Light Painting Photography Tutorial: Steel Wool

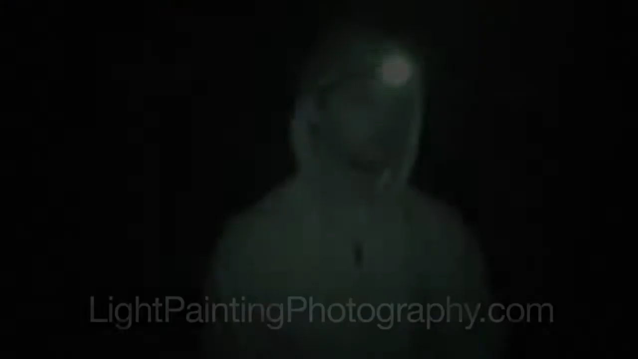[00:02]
Jason Page here from lightpaintingphotography.com. Today I'm going to show you how to use steel wool to create a fire effect in your light painting photography. There's going to be a couple things that you're going to need for this. You're going to need a camera, a tripod, a camera that does a long exposure photograph, preferably something like 30 seconds, or you can use a plug-in timer. What's it called? I don't know.
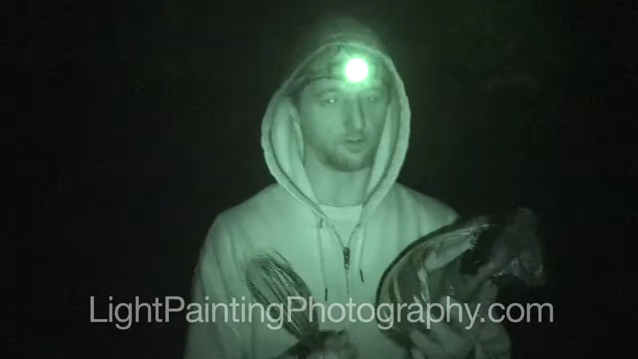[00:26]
You're going to need steel wool for this, obviously, and what you're going to look for is the finest grade steel wool you can get.
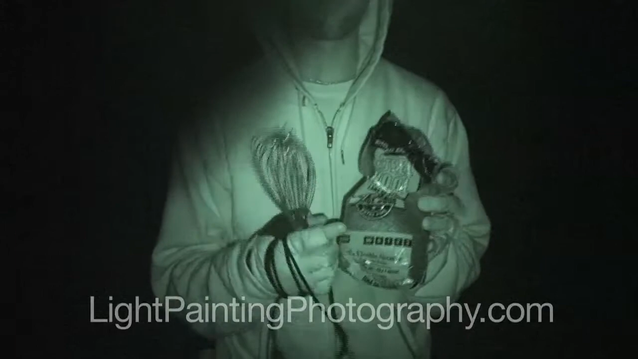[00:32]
This steel wool comes in a couple different grades,